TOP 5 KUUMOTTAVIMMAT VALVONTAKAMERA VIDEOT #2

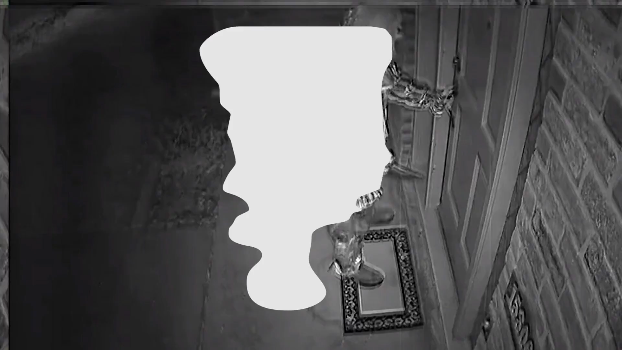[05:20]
Tää on tapahtunut Tää on tapahtunut Teksasissa Jenkeissä ja Pelle jollo oli niin pitkä terase
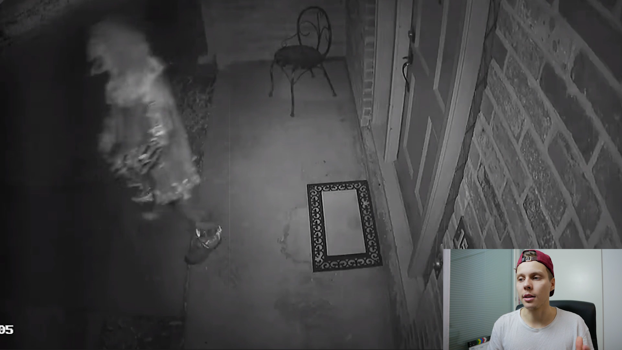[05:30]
toi näytti ihan niin kuin leipäveitseltä yrittää mennä tähän niin kuin oma kotitaloon
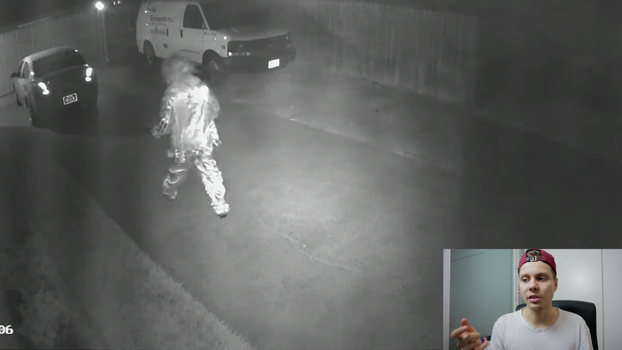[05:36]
sisään ja kaikista ehkä kuumottavin tässä jutussa oli se että tää perhe ei tiennyt että tää pelle
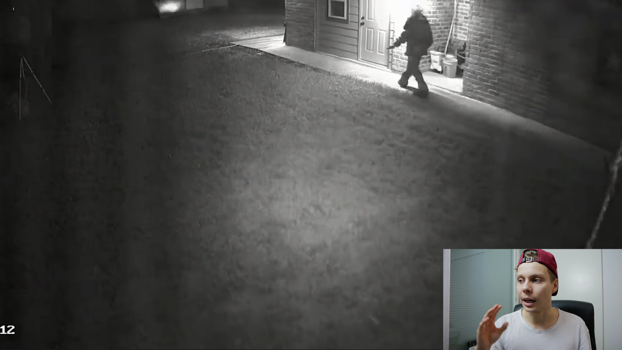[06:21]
oviin siis kaikista eniten mua ei ehkä pelottaa ajatella et mitä toi pelle olis tehny jos se olis päässyt tonne kämppää sisään ja niinku te näette sitä ei oikeesti näytä
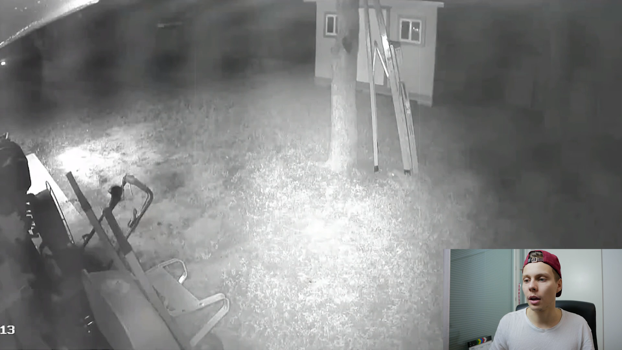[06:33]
kiinnostavaa yhtään et siel on valvontakamero et se vaan menee painaa menee tuol noin tollanen niinku tällanen veitsi kädessi sille aah okei what up mitä äijä ei oo todellakaan nii jees kattokas hys